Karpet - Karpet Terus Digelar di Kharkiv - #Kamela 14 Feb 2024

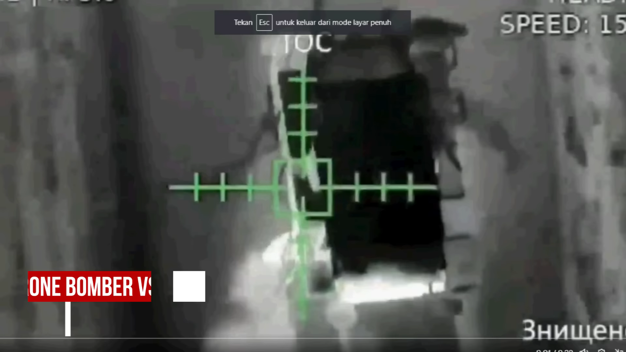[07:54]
Ini adalah sudut pandang drone bomber babaya ke Ukraina Dan yang ada di bawahnya ini Adalah MLRS TOS 1A Rusia
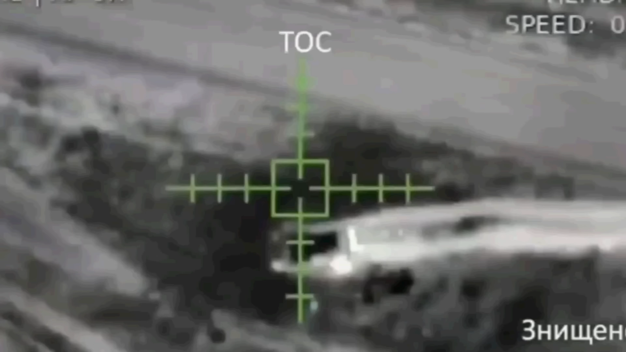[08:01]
Kemudian bisa anda lihat Bagaimana ketika babayaga menjatuhkan mortir tepat di atas tabung-tabung peluncur TOS 1A itu
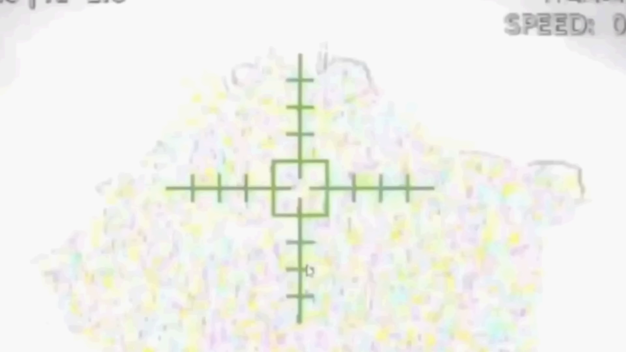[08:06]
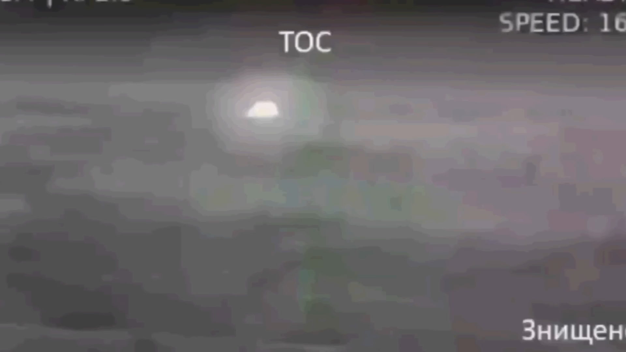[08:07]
Terlihat MLRS paling keramat Rusia itu langsung menjadi butiran debu
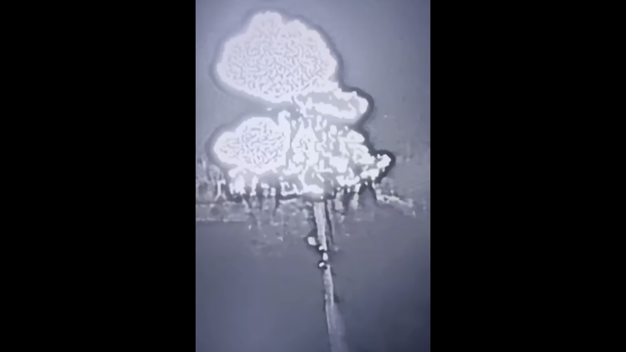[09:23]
Ada beberapa sudut pandang drone dari ledakan ini Dan seperti yang kami katakan TOS 1A ini sangat berbahaya
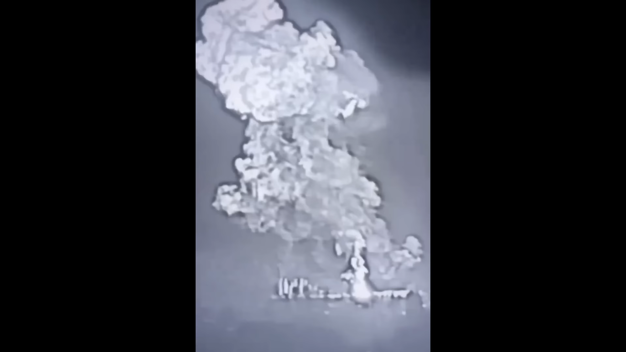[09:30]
Baik bagi lawan ataupun bagi para operatornya Dan tentu saja Dengan ledakan TOS 1A sebesar itu Pasti peluncur dan operatornya menjadi putiran debu
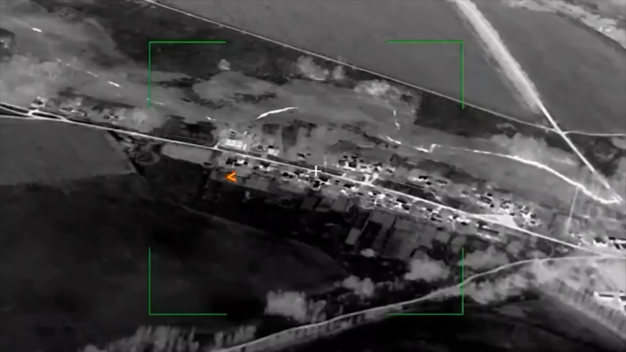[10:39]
Dikatakan ini adalah dokumentasi hantaman dari Iskander
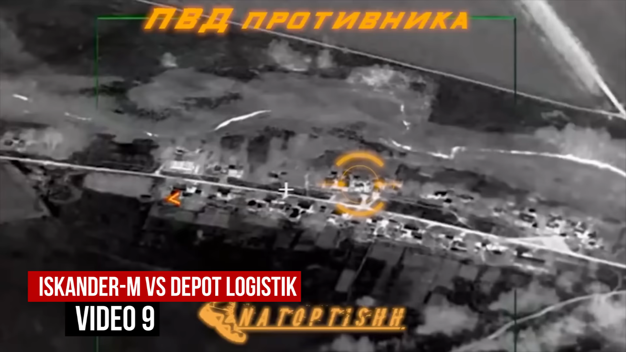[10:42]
Air Terhadap salah satu depot logistik utama pasukan Ukraina yang ada di provinsi Karki Dan bisa kita lihat
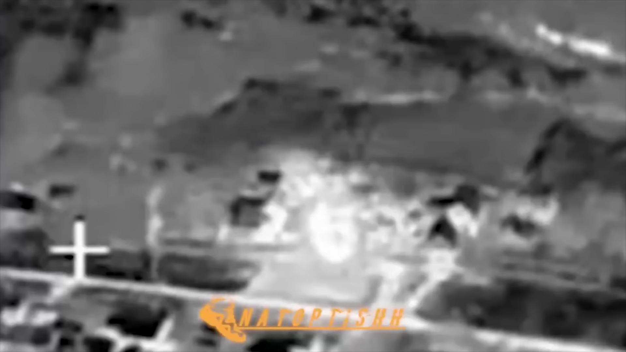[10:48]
Bagaimana ledakan yang luar biasa besar terjadi Dan sepertinya menghantam sebuah gedung yang menyimpan stok amunisi